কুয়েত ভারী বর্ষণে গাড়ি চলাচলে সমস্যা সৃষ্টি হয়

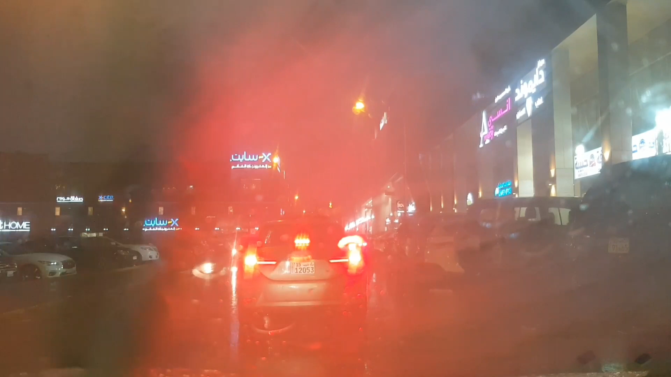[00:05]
দেখার কোনো উপায় নাই, কিভাবে গাড়ি চালাবে আবার চিন্তা করুন।